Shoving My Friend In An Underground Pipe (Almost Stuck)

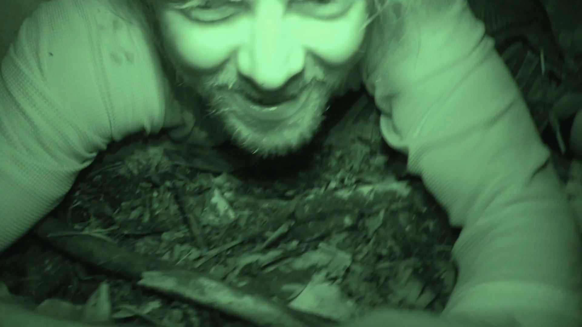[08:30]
Oh, can you back up? I'm closer, Phil. Holy crap. How much room is in there? Enough for you.
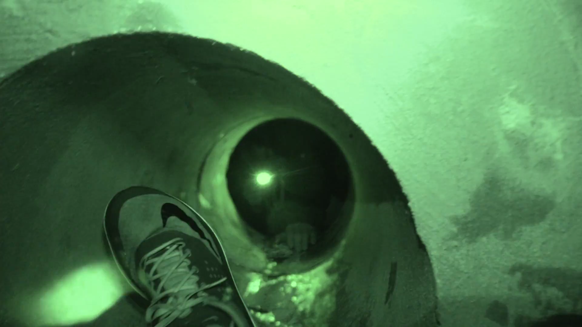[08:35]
Enough for you, buddy. Come on. Guys, come on. For real. Look, look. Look how small this pipe is. My shoe is literally almost as big as the pipe.
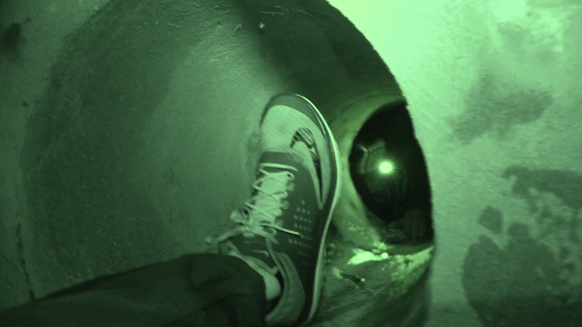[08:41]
Yeah, but you wear a size 23. Whatever. Come on, little guy. It looks like you're crowded.
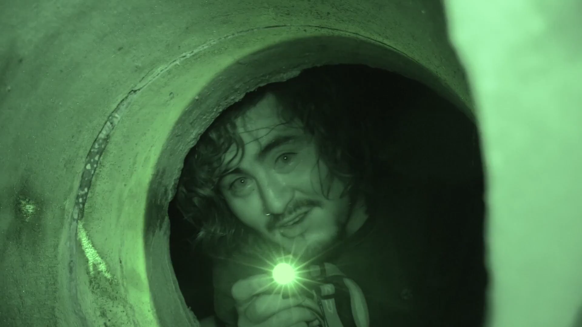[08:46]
No, no. We can create room. Oh, here's that little hole I was talking about. Oh, dude. Try to fit through this one, guys.
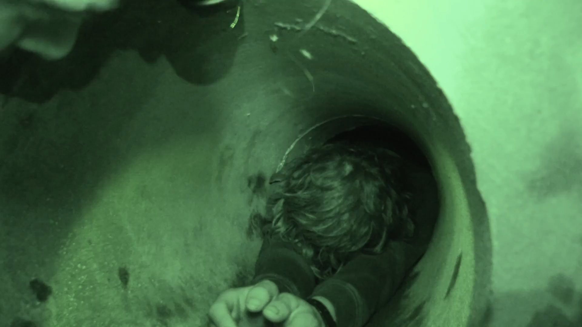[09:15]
It's gotta go somewhere. Maybe it'll go to your feet. It's gotta go somewhere. Oh, it's so f***ing hot.
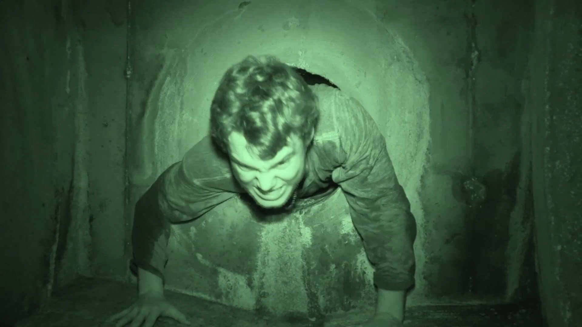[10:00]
Oh, my gosh. You don't get a light. Holy crap. I'm barely, my shoulder's barely fit in this thing. I've been saying something. You gotta lose some weight. I need my shoulders to lose weight.
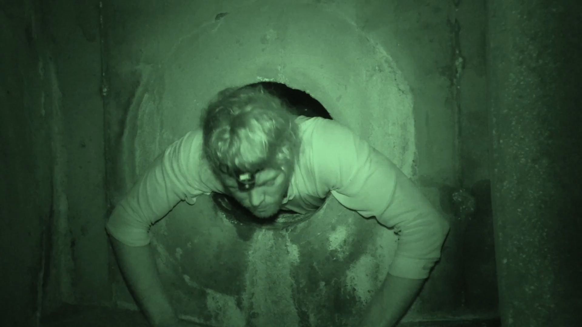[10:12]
Me and my best friend just, Hey.
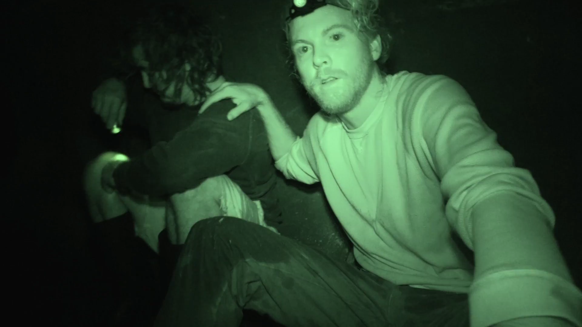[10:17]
Me and my, yeah, me and my best friend. You heard me, Billy. We've made it this far. We're exploring the rest of the pipe. We don't know what we'll find. What we found so far is Billy's not recording me because he's on his phone. It's alright. You guys aren't gonna make it out of here.
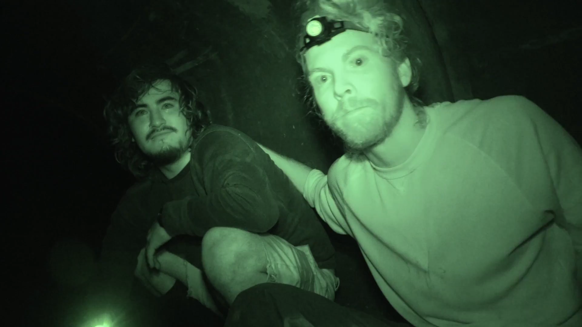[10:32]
We're gonna make it out of here. Can you show him the light out of here?
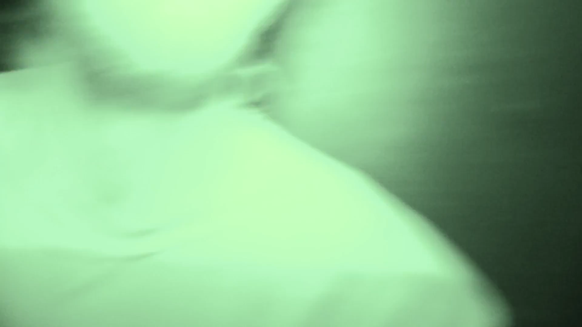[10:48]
There's a giant spider on me. Oh, really?
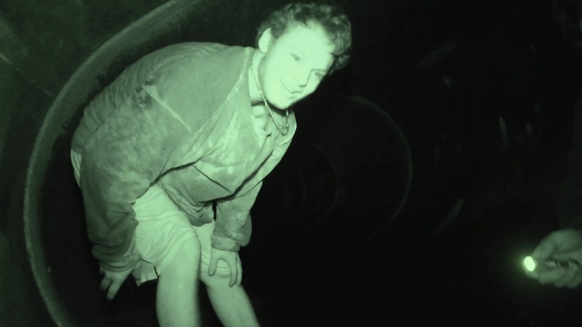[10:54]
A giant spider? Try to light on me. I got the infrared light on you. Go ahead. I'm freaking hot.
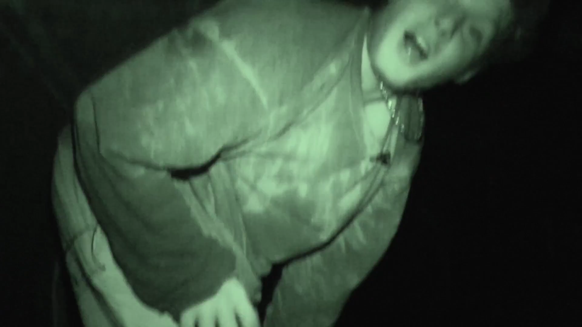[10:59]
Well, why do you have long sleeves? Because somebody told me to wear long sleeves. Who would do that? And short pants.